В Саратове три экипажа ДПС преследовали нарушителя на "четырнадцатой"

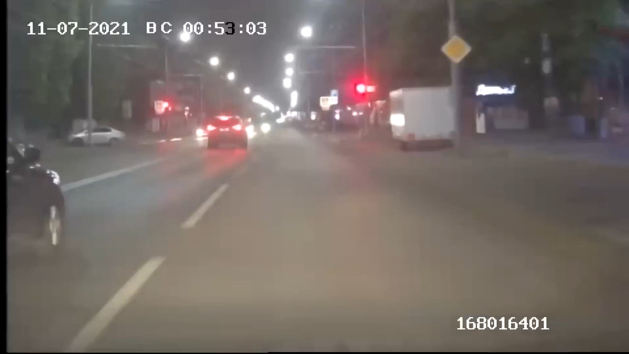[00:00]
Ночная погоня началась на улице Огородной, когда полицейские заметили автомобиль, водитель которого нарушил правила дорожного движения и не остановился на требовании сотрудников госавтоинспекции.
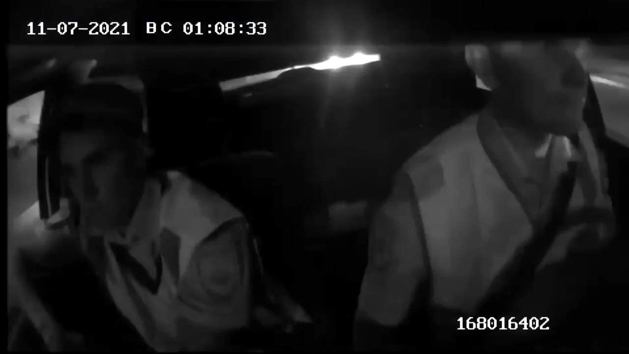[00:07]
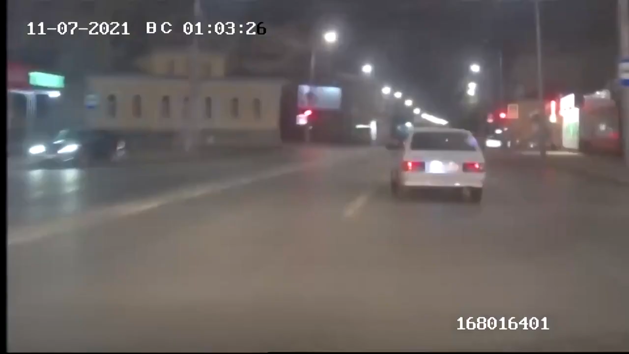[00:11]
14-е то и дело проезжало опасные перекрестки на красный сигнал светофора,
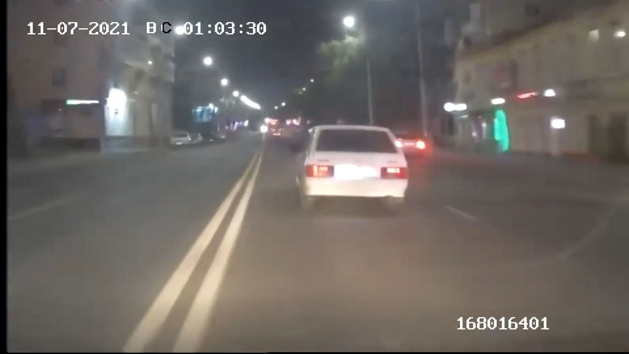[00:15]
создавая реальную угрозу другим участникам дорожного движения, а также выезжала на встречную полосу и буквально с дрифтом входила в повороты.